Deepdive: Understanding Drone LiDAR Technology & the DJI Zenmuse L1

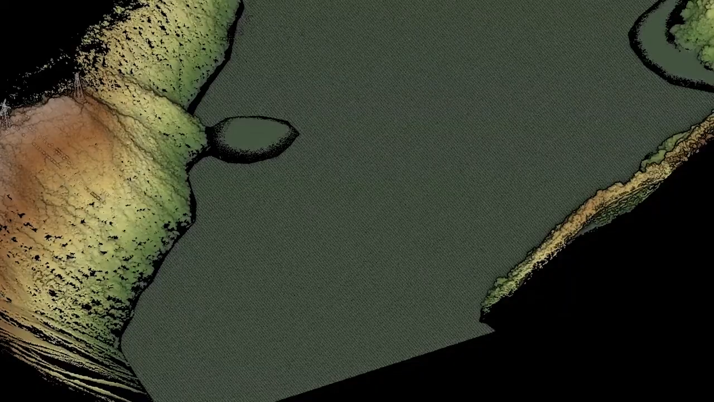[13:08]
we obtain an accurate digital elevation model of the river channel to assist the water conservation departments with making water volume estimation,
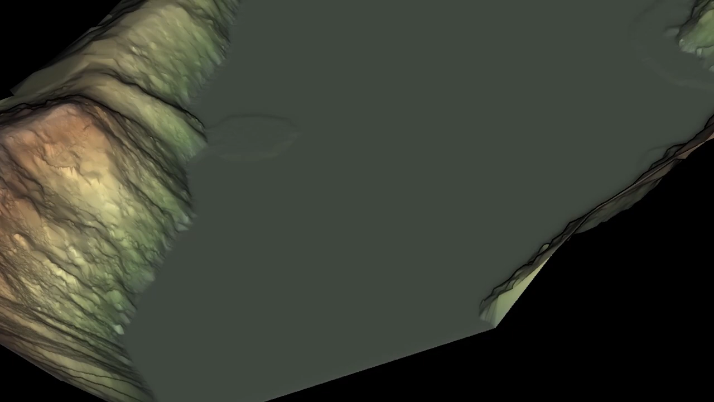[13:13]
flood inundation analysis, and other related decisions. L1 has a 3-axis stabilized gimbal that can collect data on slopes.
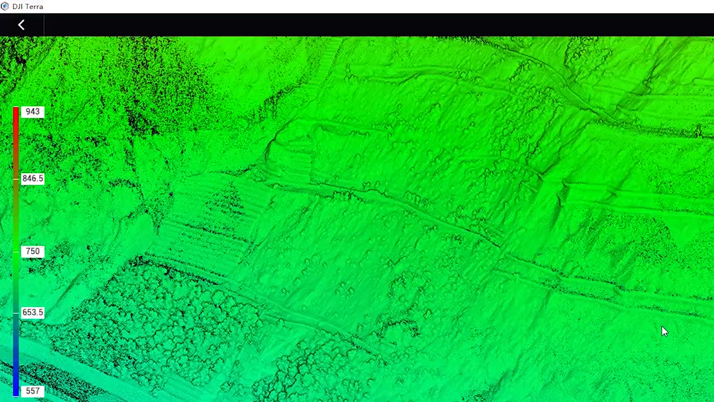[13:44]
From the point cloud data, we can see whether the protection project needs to be reinforced.
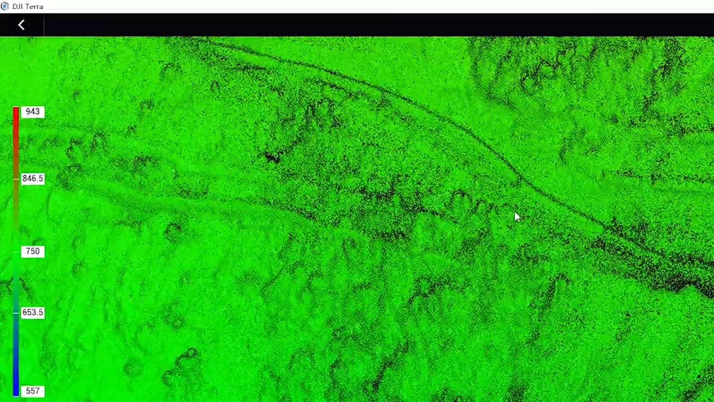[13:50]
Like from this scan of the landslide above the Heihe river,
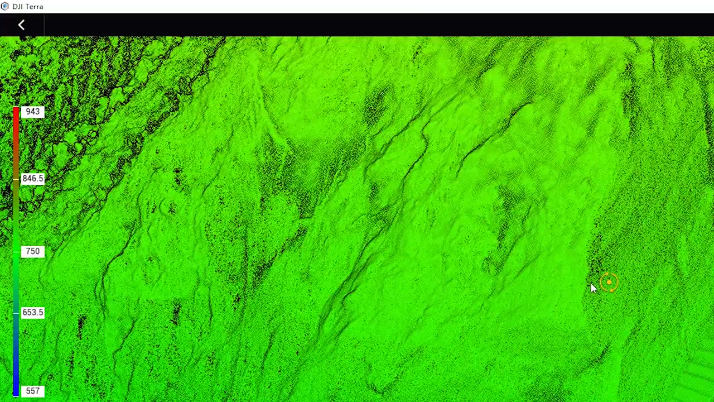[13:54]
we can directly analysis the point cloud to check the possible secondary geological disasters.
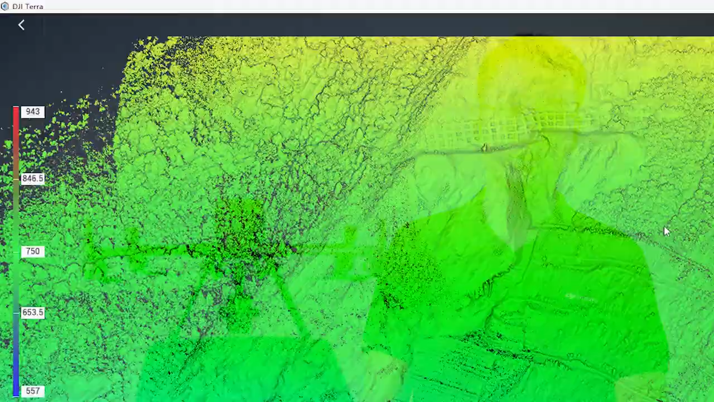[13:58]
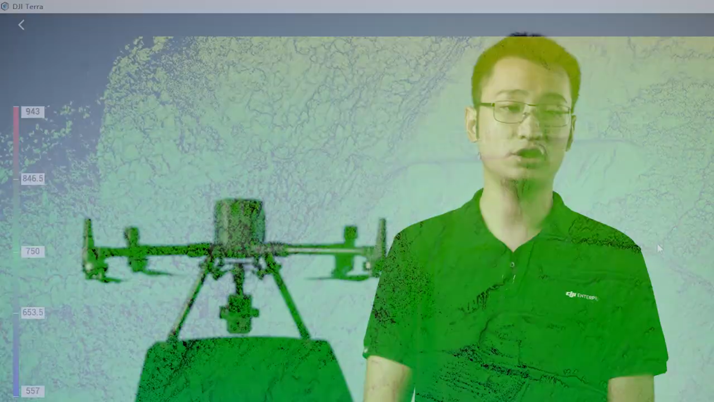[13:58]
The earthwork of this landslide body can also be calculated,
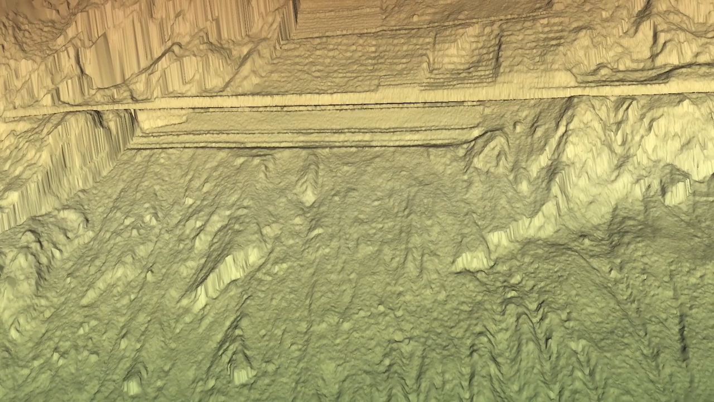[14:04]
and multiple danger rock bodies can also be identified.